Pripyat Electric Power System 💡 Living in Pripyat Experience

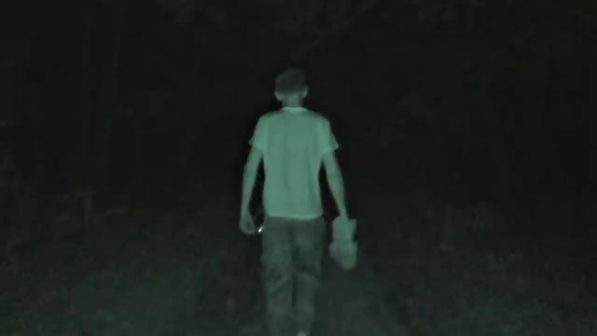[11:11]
This guy is a rare thing here He is a stalker And this is a mutant Oh no, it's Alex, sorry We were searching for the school but found two stalker groups instead Vadim noticed a red dot reflection on some balcony We thought it was random But
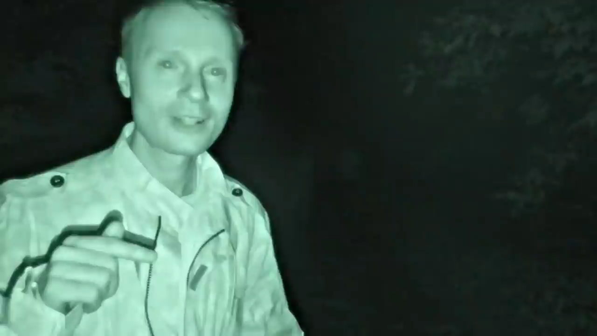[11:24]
then it turned out to be Sergei from another group So we went further and he was calling for him We were calling Sergei And the second group of stalkers answered They wanted a password and Vadim told something stupid to them They told bye and good luck So there live some stalkers here But these guys are okay They behave nicely Let's get going
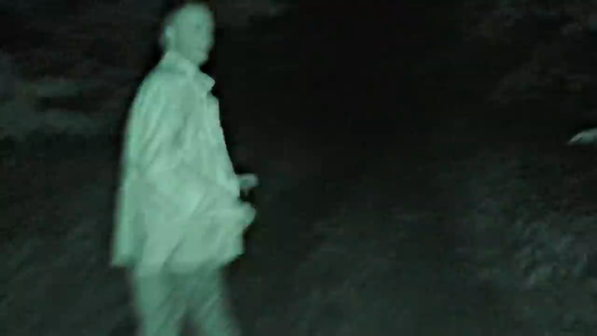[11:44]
Look here, Alex Creeps We have found the school finally Hey, go there and listen to the sounds
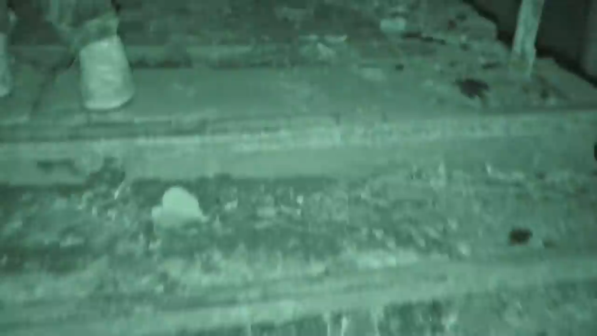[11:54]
Right this way And this building is Go, go On the right now When you get there, stand still and listen Do you hear that?
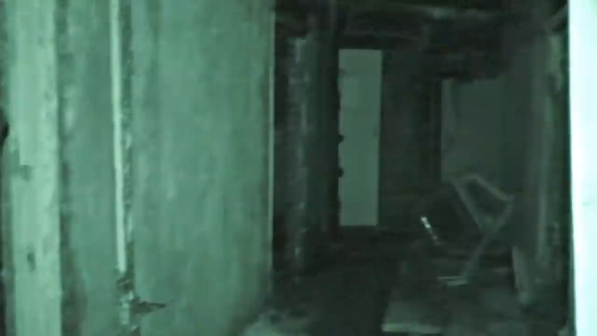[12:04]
Let's check out the wires Hmm, there was a sewerage break And the fuse box is Oh my gosh So
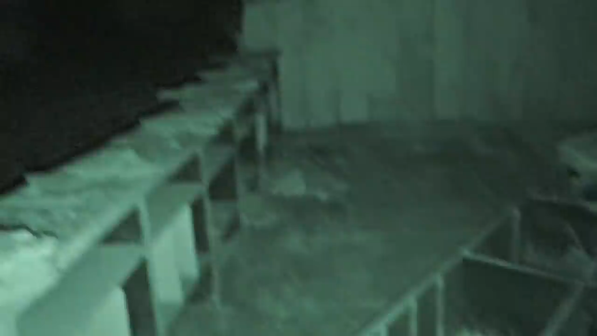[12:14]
much water here Oh my gosh So much water here Let's see Let's see We're not gonna find anything Is that a school?
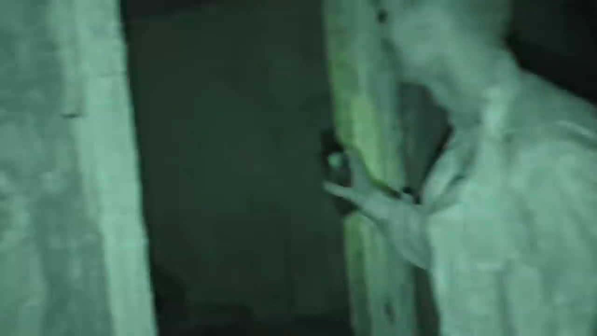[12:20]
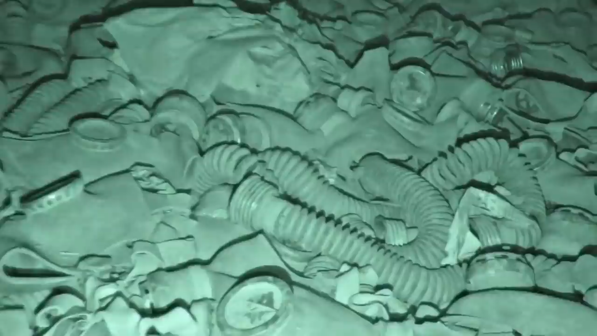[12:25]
There are another trouble with light Look at the bulb Someone hanging a mask on it